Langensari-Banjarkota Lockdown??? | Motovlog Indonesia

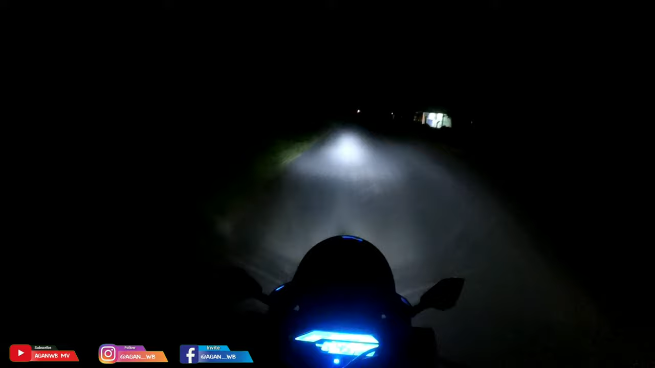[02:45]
Wuh Nikmati Perjalanan Bos Lihat Kelowong pisang guys Waduh Mantap-mantap Lockdown Menjaga Lebih baik Daripada penggobati Anjay Lihat noh Disitu ada Penjaga ya Post-post Disitu Ada post Buat Antisipasi Kalau ada warga Asing ya Bagus-bagus
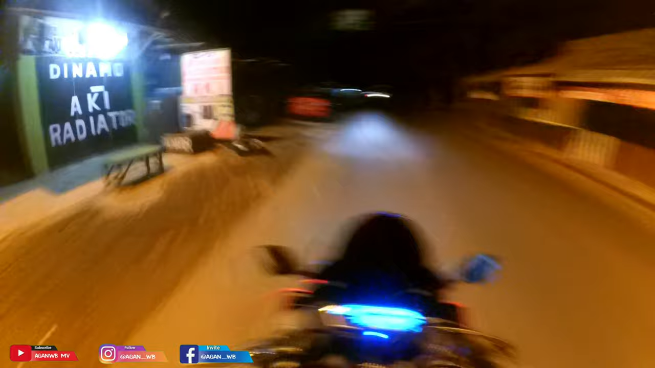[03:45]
Tuh Warung-warung Pada tutup Semua nih Oke
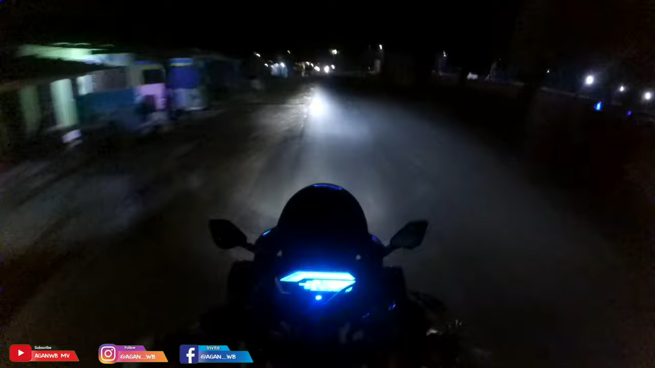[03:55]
Oke Sekarang Kita udah Sampai Di Dobo ya Bro Wih Ramai Bener Bro Disini
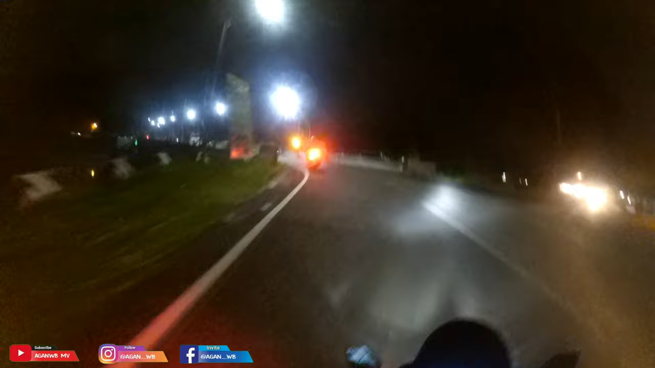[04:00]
Ada yang Mancing Kayaknya Bro Disini Bro
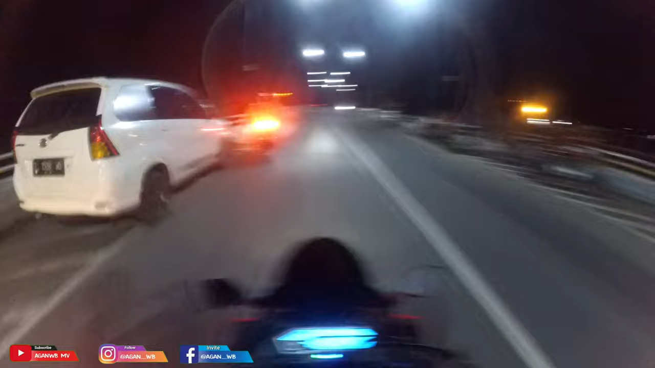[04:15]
Waduh Ada yang Mancing Bro Disini Oke Bro Rame-rame Disini Kayaknya Ada yang Mancing Bro Disini Jadi Insya Allah Aman Bro Bro Kita akan Melihat Ke alun-alun Ya Apakah Lockdown Atau Enggak Disini Kita lihat Bagaimana Keadaan-keadaan Disini Ya Apakah Lockdown Atau Enggak
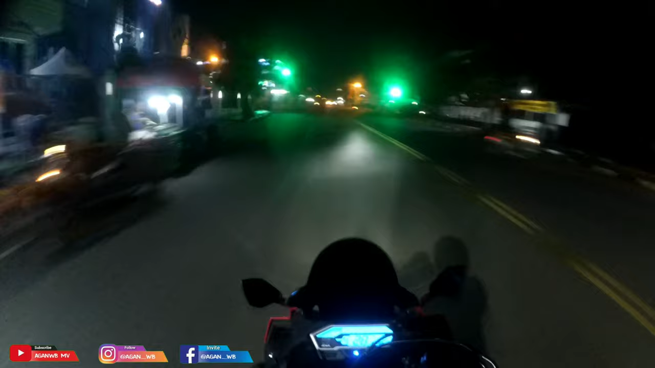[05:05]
Dan Sepi Lihat Sepi Bro Mantap Mantap Mantap Jiwa Sepi